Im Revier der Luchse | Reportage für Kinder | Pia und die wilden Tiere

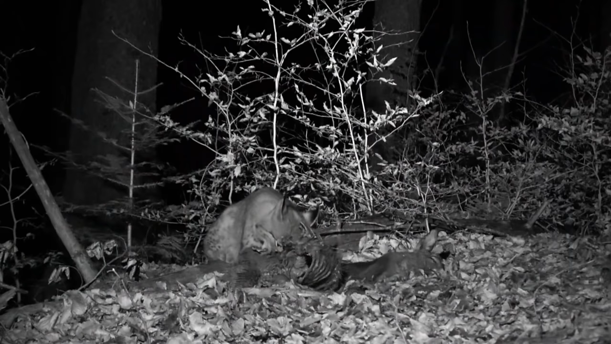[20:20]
Wow, Wahnsinn. Man sieht hier voll, wie der am Reh frisst. Und vor allem ist es sogar noch ein kleiner Luchs, ne? Was meinst du, wie alt ist der jetzt? Gut, die werden ja im Mai geboren. Und deshalb ist er jetzt so um die 4-5 Monate alt. Also ist jetzt auch noch abhängig von seiner Mama. Aber der ist ja ganz alleine unterwegs. Da ist jetzt ja gar keine Mama mit dabei. Das hätte er alleine nicht geschafft, das ganze Reh zu fressen. Da war mit Sicherheit, die Mama ist mit Sicherheit irgendwie in der Umgebung. Und wahrscheinlich haben sie danach das Reh dann verzogen. Boah.